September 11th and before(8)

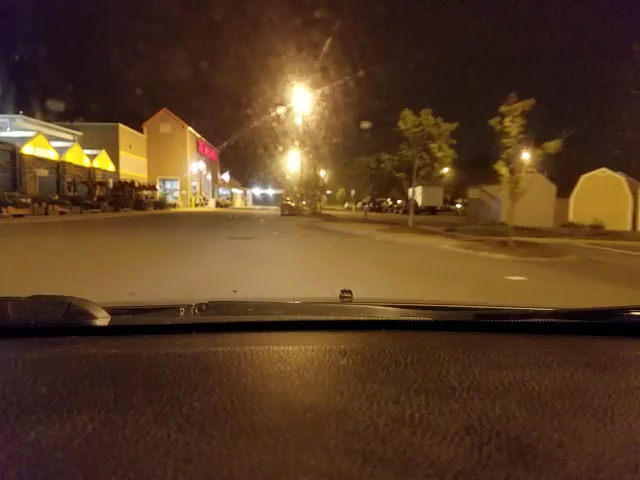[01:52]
Not that, but just trying to get a better view of shit. Oh, it was wet. So here it is. See this point in Home Depot where, you know, you can drive under there? You don't drive through that to leave.
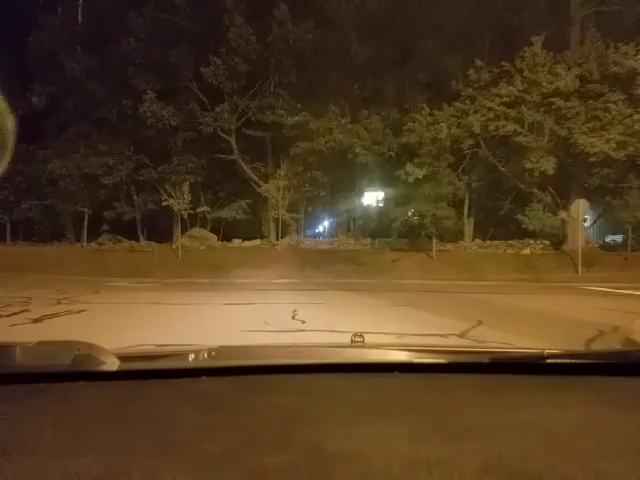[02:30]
To your right, look to your left. Guess what? I can see to my left because I'm, you know, far away enough. But now we're in a creepy part.
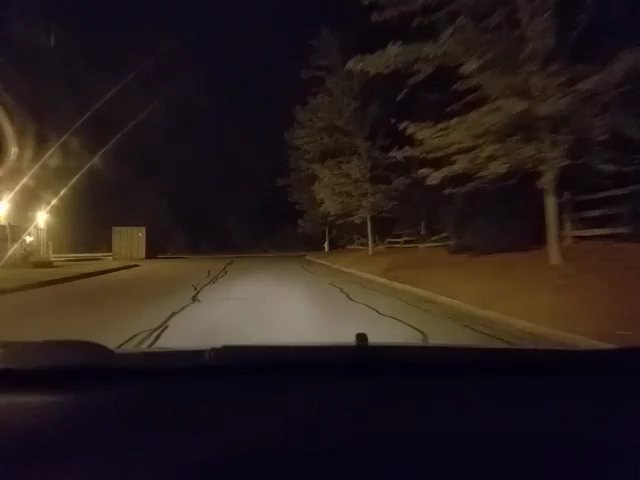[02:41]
Now it's back row. It's creepy. You got atmosphere. There's a lot atmosphere at this time. At nine. There's a lot of atmosphere. I mean, fuck. Just look at that shit. There's a car approaching which end. Good. You're going that way. Man, do I not want to deal with someone driving on
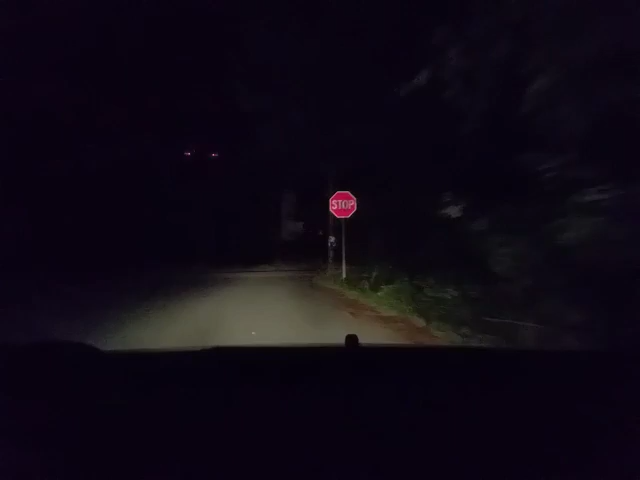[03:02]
that bridge on the other side because it just doesn't fucking make sense why that bridge is still there and you don't hear on the news every other day some fucker crashed because it's too narrow or he scraped up against the side and something broke because it's wood. Nothing wrong with that but still. It's got to support cars. So here we are.